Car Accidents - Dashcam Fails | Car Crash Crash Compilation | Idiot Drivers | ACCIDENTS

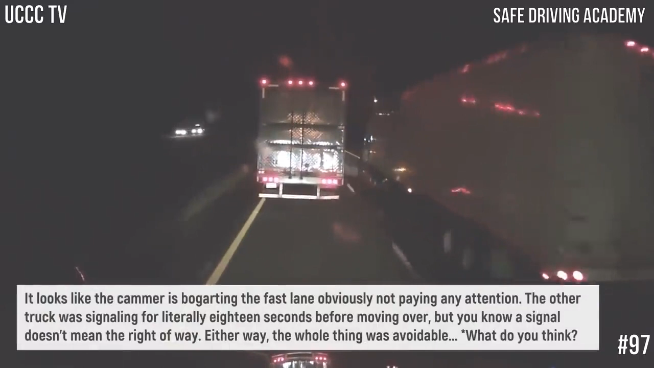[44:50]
guys, I need you to get this license plate number this truck just hit us. Yep. You better call it in. 731's truck number. I don't know.